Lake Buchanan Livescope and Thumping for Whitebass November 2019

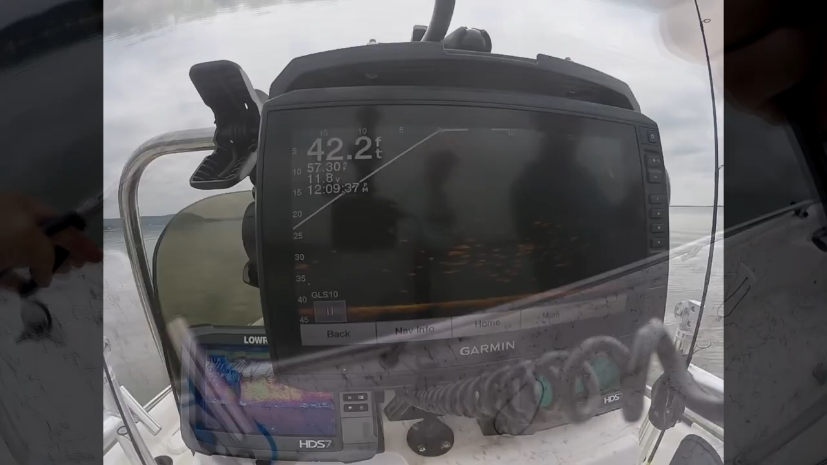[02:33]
On screen: depth 42.2 ft
That's a good one right there, John. Oh, very
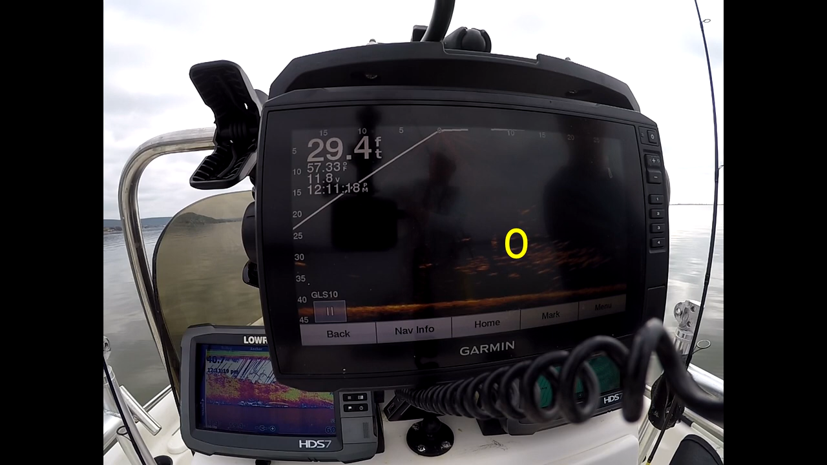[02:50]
On screen: depth 29.4 ft
nice. Look at that. Look at that. That was nice. That looked good.
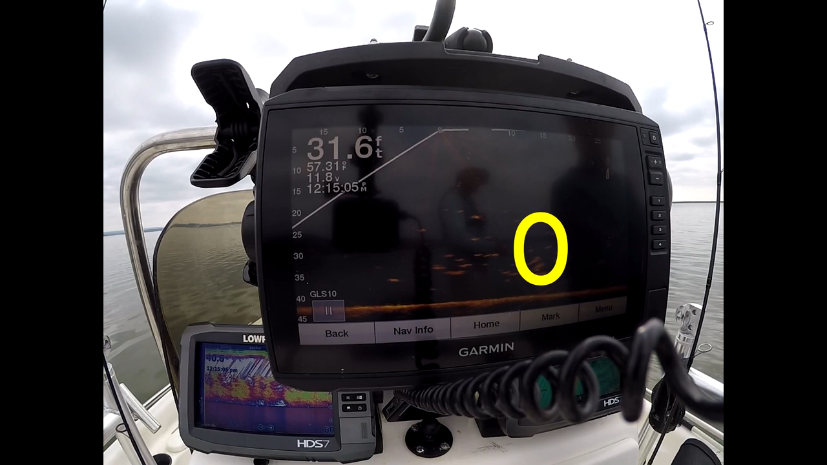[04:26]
On screen: depth 31.6 ft, water 57.31°F
Jeez, John. You're going to be cleaning fish for a while. Oh, boy. Here's another one. Okay.
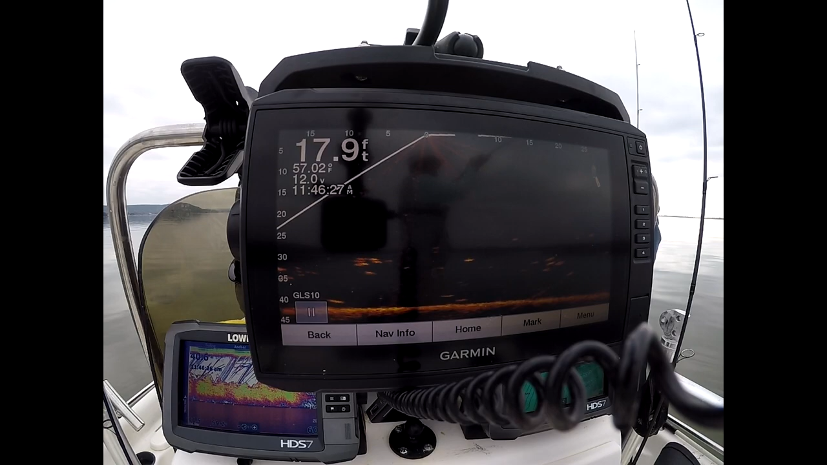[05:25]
On screen: depth 17.9 ft, water 57.02°F
There you go. There you go. Oh, good one. It's called Hot Whites.